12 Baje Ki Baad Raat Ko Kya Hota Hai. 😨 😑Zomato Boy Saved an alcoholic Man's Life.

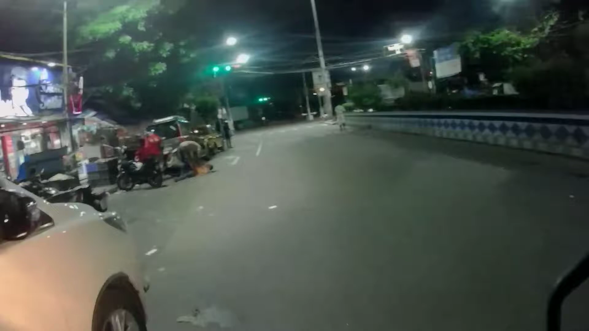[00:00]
को देखो, रात में एकदम परेशान गिर गया।
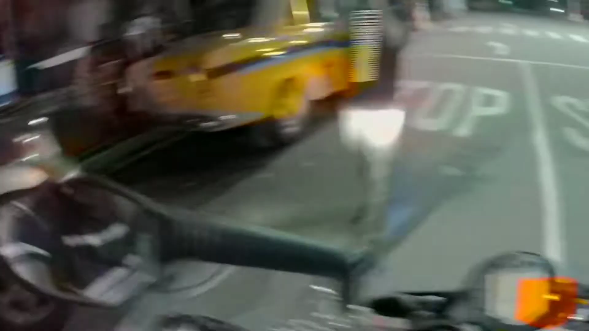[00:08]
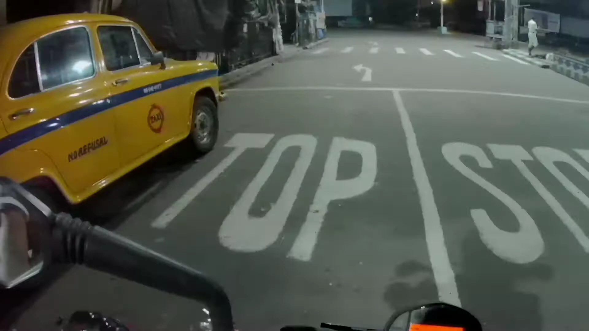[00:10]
बैठ, तेज भाई को देख भाई, पूरा रास्ते में ही सो गया है भाई,
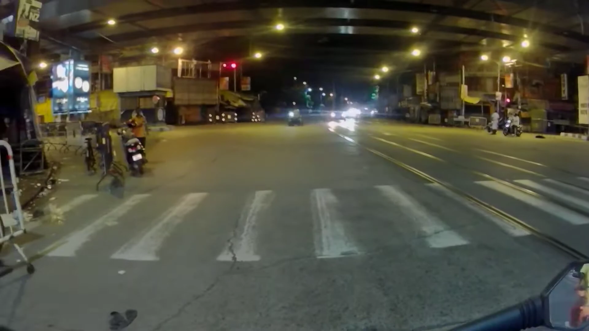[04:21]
रात में भी यहाँ पे ही सिर्फ मामा लोग रहते हैं क्योंकि ये मेन जगह है गोड़िया हाट।
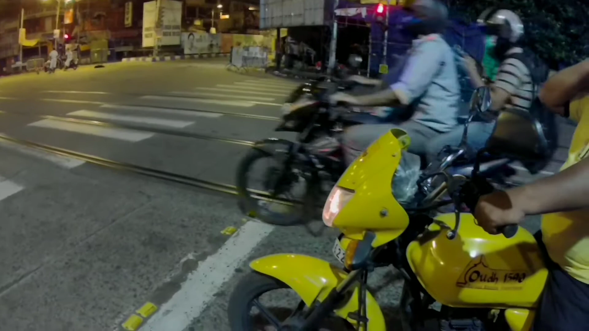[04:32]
নিজেদের বাইক বার করে দিয়ে যাও। হ্যালো, এখন সবাই ডমিনোসের মতো হয়ে যাচ্ছে,
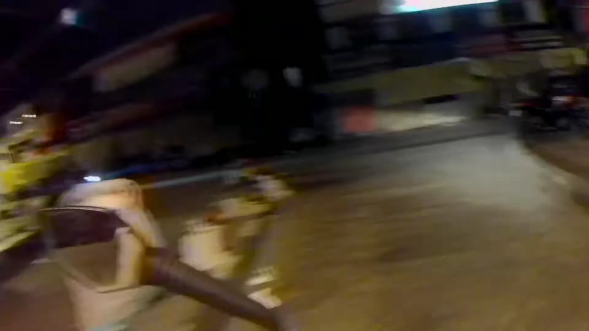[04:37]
হেলমেট বিনা হেলমেট কেউ যা রা।
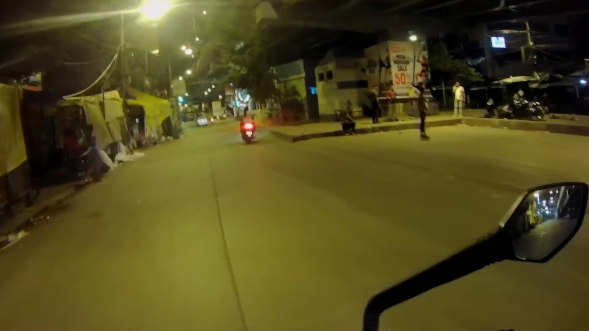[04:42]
সামনে দেখো পুরো মামা লোক হ্যাঁ, সিগনাল ছোড়া হুয়া হ্যাঁ, ক্যামেরা মে কেস খা যায়গা, বন্দা ক্যামেরা মে ডাইরেক্টলি কেস খা যায়গা।
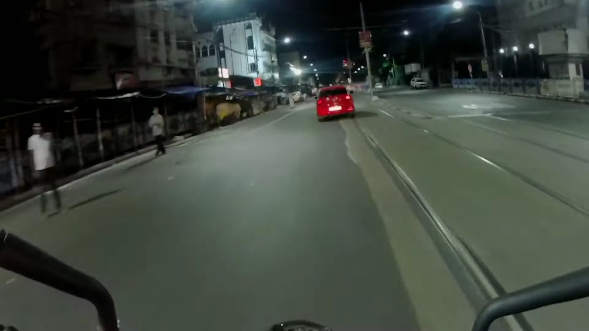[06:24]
तो अभी ये है मौलिक बाजार, जो सुबह में बहुत भीड़ रहता है, अभी खाली है।
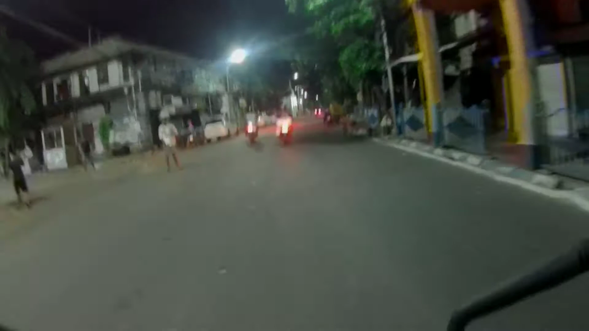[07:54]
और पुलिस वाला आके गार्ड में डायरेक्ट डंडा गूंज देगा, ठीक है, गूंज देगा गार्ड में डायरेक्ट डंडा।
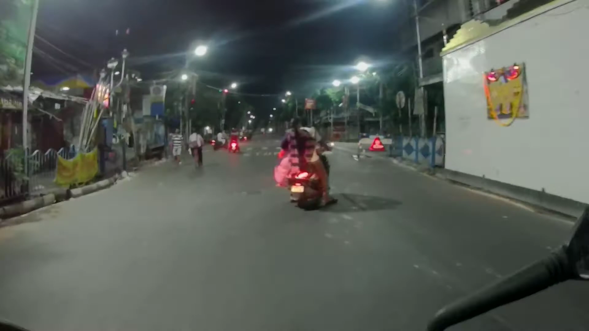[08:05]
जो ही देखो बच्चा विद बड़ो विदाउट हेलमेट, सुन लिया बंदे ने, सुन लिया, अभी रुकेगा बवाल बचाएगा, नहीं चला जा रहा है।
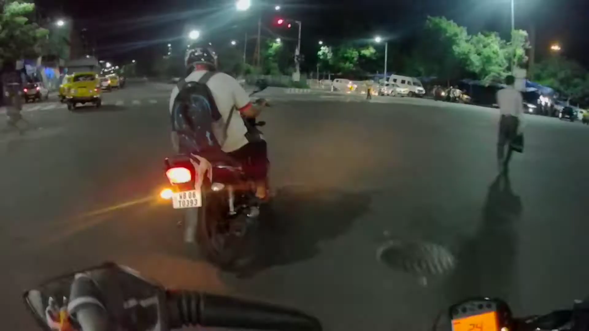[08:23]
ये धर्मोतला रात को देखिए पूरा फाका, ऐसे सुबह आएंगे तो मतलब पता ही नहीं चलेगा रोड कहाँ पे है।
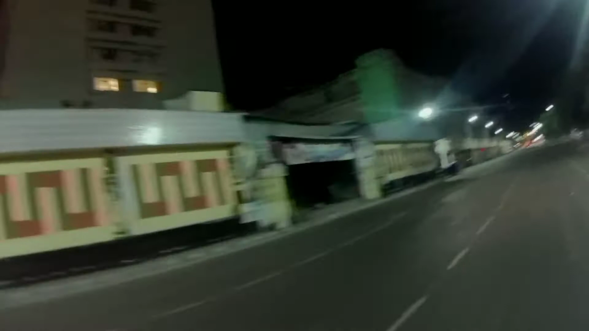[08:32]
हाँ ये है ग्रैंड होटल, जैसे देख सकते हैं सुनसान,
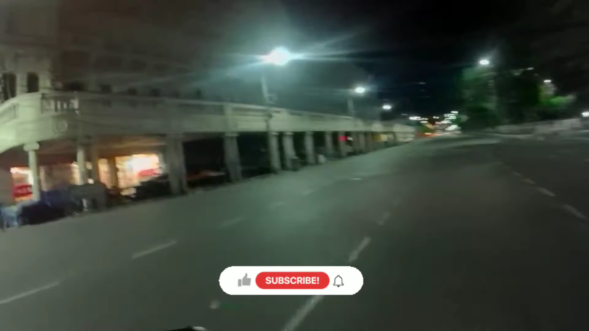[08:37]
यहाँ पे बहुत भीड़ रहता है सुबह के टाइम पे आए थे ना, बहुत भीड़ रहता है यहाँ पे, क्योंकि यहाँ पे खुला पूरा मार्केट है, पूरा मार्केट एरिया है।
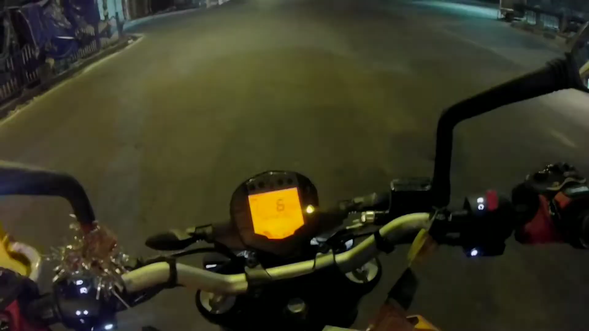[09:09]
तो देखो सिग्नल है पर उसके बावजूद तोड़ रहे।
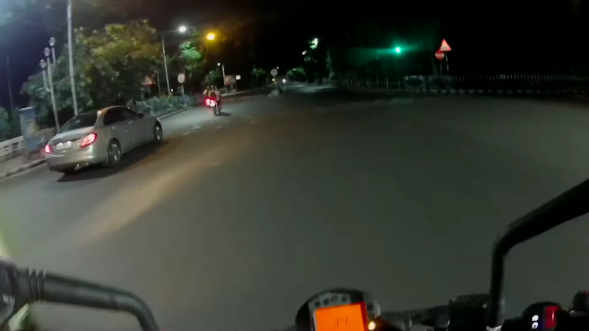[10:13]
ये है सेंट कैथेड्रल चर्च, देख सकते हैं सेंट कैथेड्रल चर्च अभी बंद है
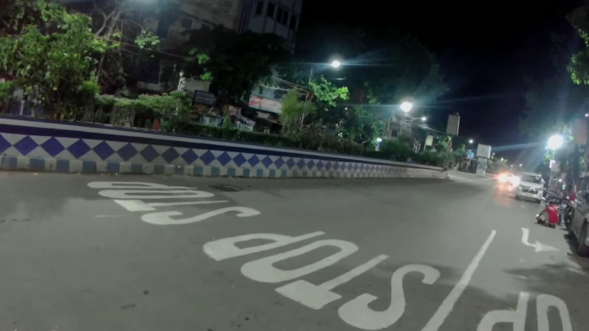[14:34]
किसी को फोन कर रहा है, शायद ब्रेकअप हो गया भाई का यही बात होगा। देखो उसको उठा रहा है जोमेटो बॉय, यहाँ पे बहुत हेल्पफुल है, उसको उठा रहा है,
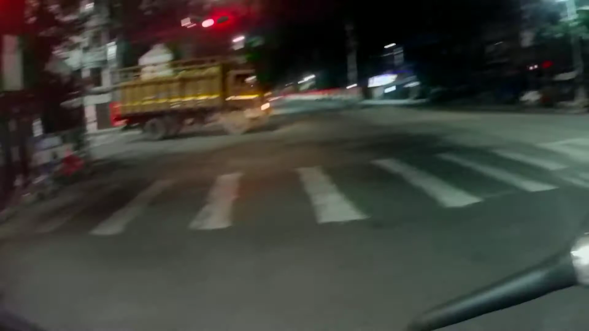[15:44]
इस वजह से यहाँ पे सिग्नल रहता है, लोग मानते नहीं रात को, यही बात है। चलो अभी, क्योंकि ऐसा ट्रक ब्रक जाता है अगर आप स्पीड में चले गए, ट्रक उठ साइड से आ गया, सिग्नल तोड़ते वक्त ज़्यादातर यही होता है एक्सीडेंट वगैरह।
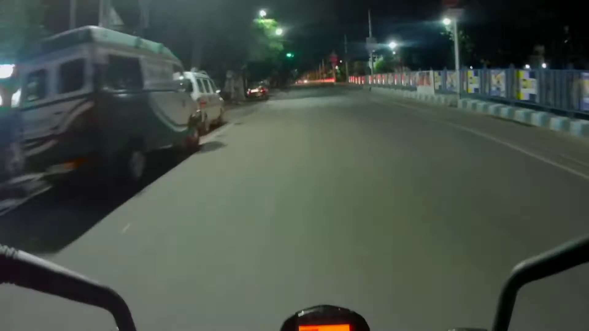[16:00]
अभी 42 मिनट यहाँ पे वेट करना पड़ेगा। वो देखो रात में एकदम राइडर लोग जा रहा है,
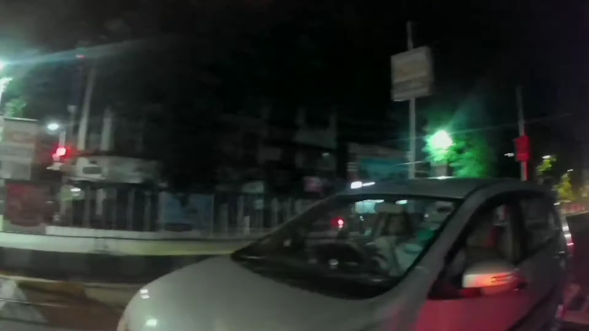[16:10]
जाएंगे उसके पास, थोड़ा दिखा देते क्या हो रहा है रात में। क्या यार रात है तो कुछ भी, ऐसा रेस वगैरह
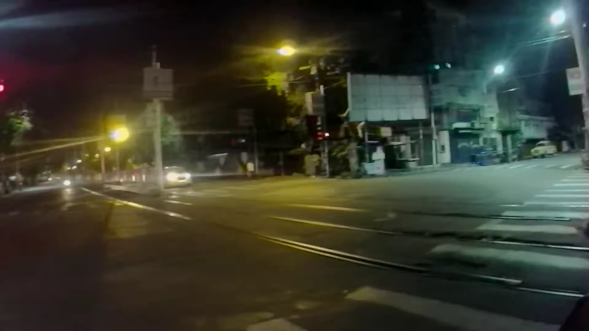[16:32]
तीन तीन लोगों को लेके बंदा जा रहा है, तो एक बाइक दो बाइक नहीं, साला 5-7 बाइक।
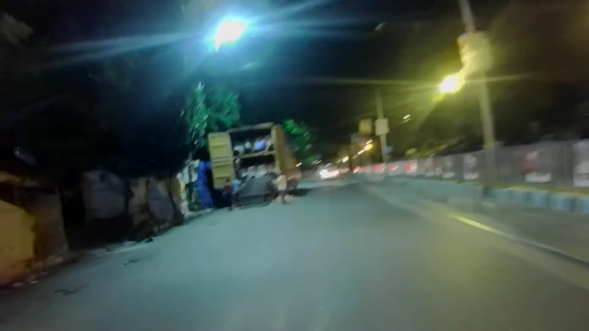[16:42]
हाँ ये देखो बाइक उतर रहा है रात को, सब होंडा डियो मॉडल है, एक्टिवा होंडा का मॉडल है।